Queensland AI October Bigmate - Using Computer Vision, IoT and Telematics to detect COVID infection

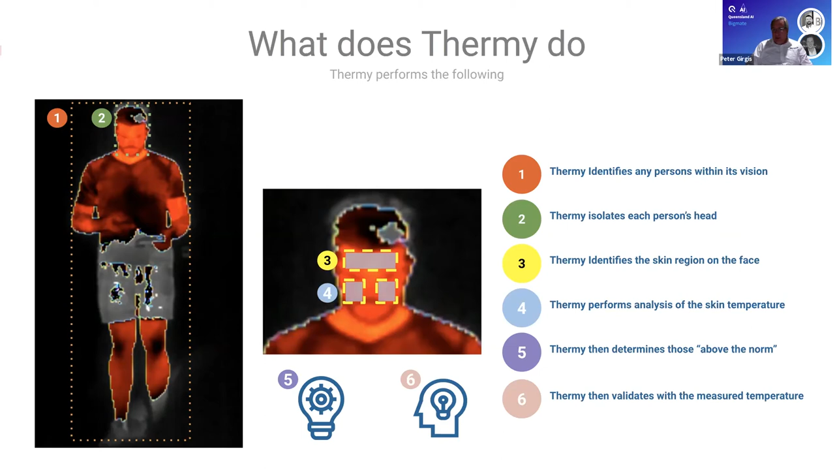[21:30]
be able to do object detection of persons and faces within a thermal image um simply because we couldn't get the accuracy using standard ones but for those of interest you can actually pick up the yellow v3 model uh run that over a thermal image and it gives you about 80 accuracy on person detection uh in a thermal image just worth noting yeah
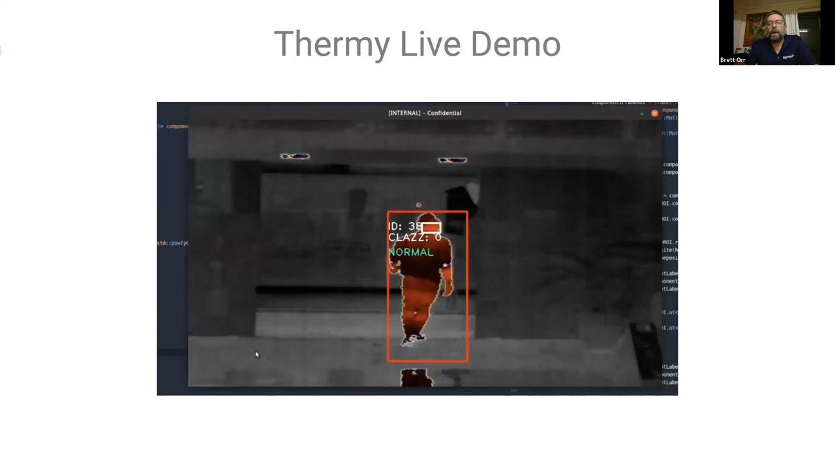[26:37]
up well higher than that well in the 90s of what we're doing so that's how thermi works how does it report so what do you actually see as i said the alert can